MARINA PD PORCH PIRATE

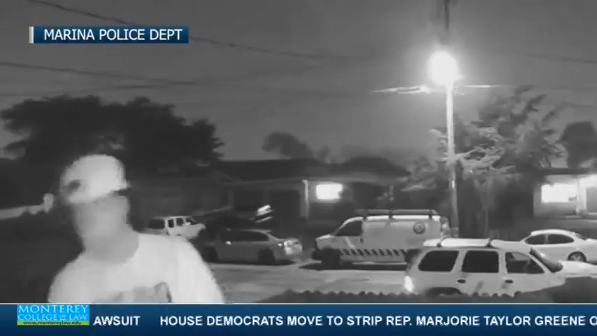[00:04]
just walks up and walks away. Happened yesterday night around 9 o'clock by Pleasant Circle. Officers say that person was driving a silver or gray vehicle.
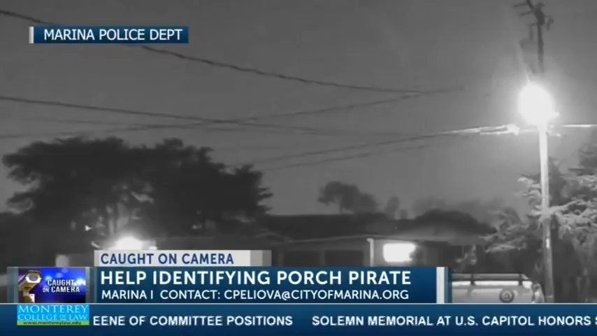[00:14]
If you know who the person is, contact Marina Police.